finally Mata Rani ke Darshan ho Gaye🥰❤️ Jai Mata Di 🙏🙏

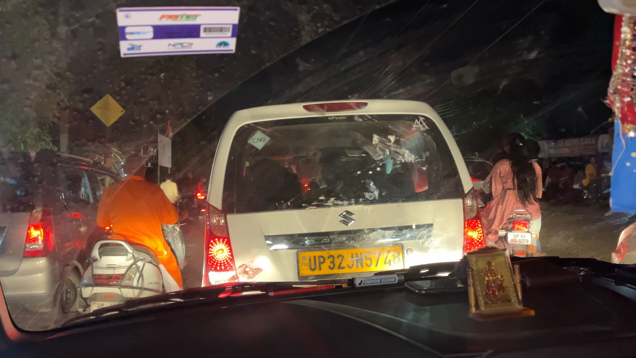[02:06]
तो गाइस हम लोग बस सारे स्टेट पहुँचने वाले थे, लेकिन ट्रैफिक लगा हुआ है भाई साहब, ट्रैफिक ही ट्रैफिक लगा हुआ है।